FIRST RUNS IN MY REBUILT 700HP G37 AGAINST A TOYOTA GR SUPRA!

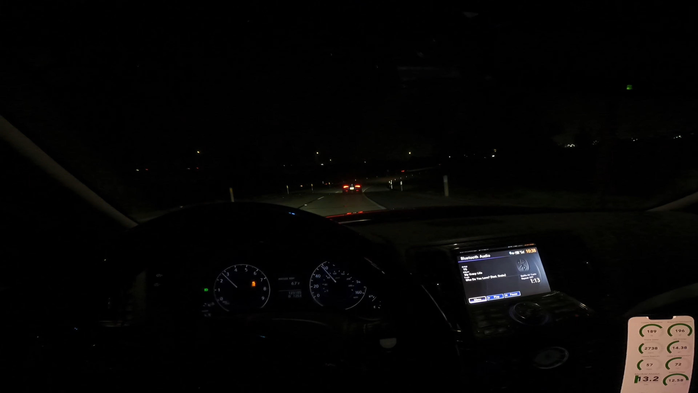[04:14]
spicy bro that shit looks good i like the carbon wrapped hood it really looks really good jeez what's that okay let's see if you want to i don't even know what that is i don't know if it's a hellcat a scat pack i don't know what badge that was on the side of the car but let's see if he wants to to catch like a 60 or something i don't know nah you don't want to get in you got to get off all right whatever super right here actually pull it up